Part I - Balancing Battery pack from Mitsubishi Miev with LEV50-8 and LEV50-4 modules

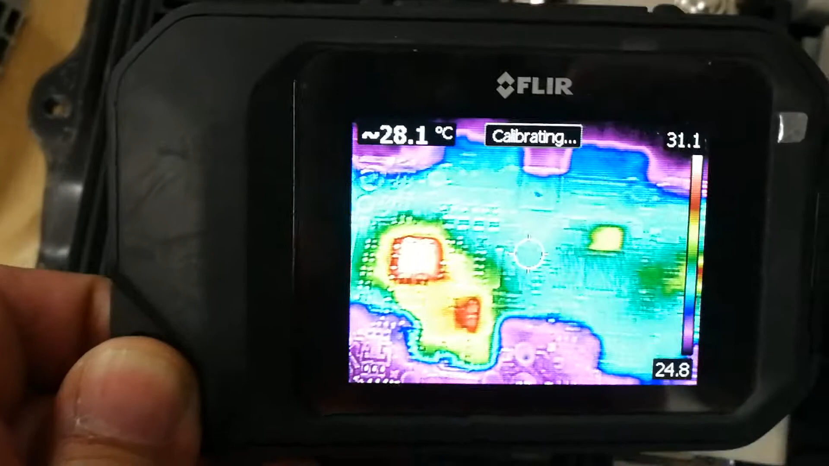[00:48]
On screen: spot 28.1°C
okay so there is some balancing action but it is clearly
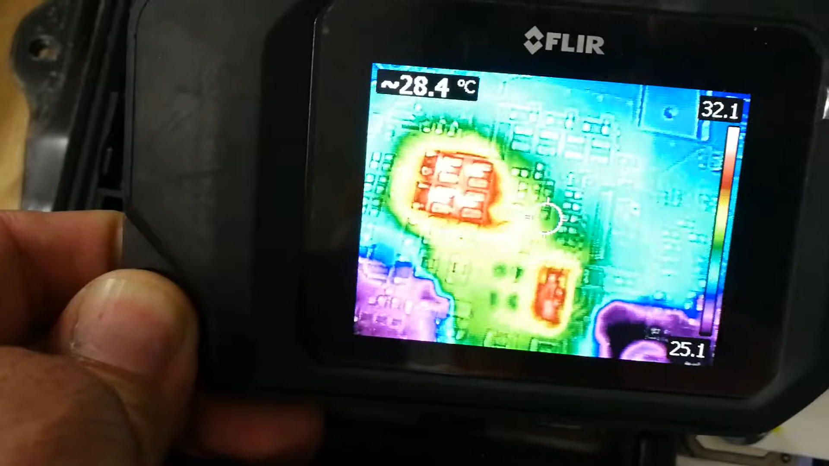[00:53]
On screen: spot 28.4°C
visible that it is only on three of the four cells in the module